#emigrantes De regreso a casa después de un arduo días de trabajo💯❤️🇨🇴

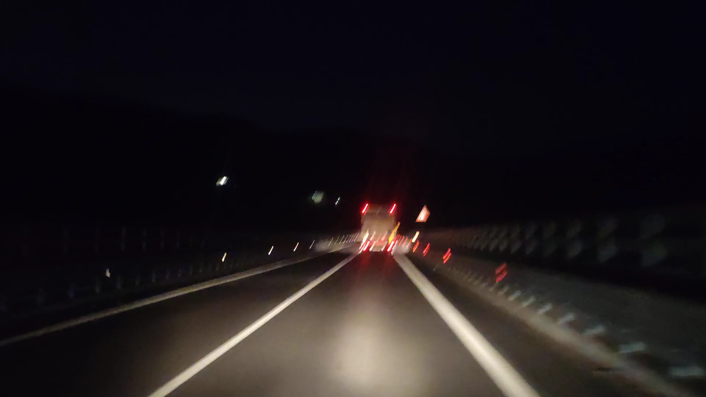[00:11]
Acabamos de pasar un túnel. Aquí en Italia abundan mucho los túneles porque hay mucha zona montañosa. Les cuento que esta es una carretera entre ciudades. Aquí se le llama strada. Aquí el límite de velocidad es 80 kilómetros por hora, parecido a nuestros países, en este caso a Colombia, muy parecido, que hay muchas carreteras que el máximo de velocidad es 80.